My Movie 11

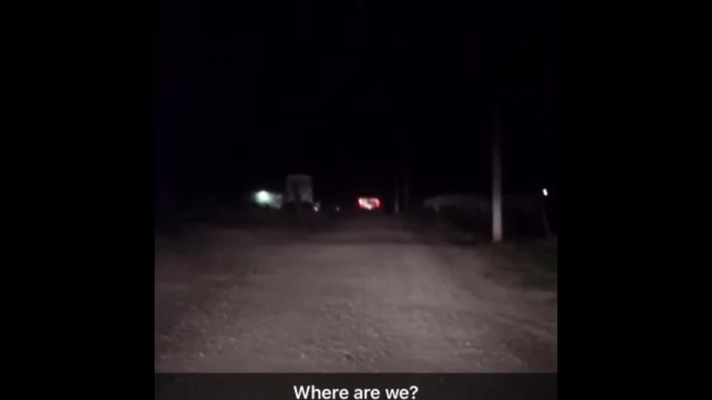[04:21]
This is what it looks and sounds like when you're following a stranger to a shop in back roads of Iowa at night. Put it.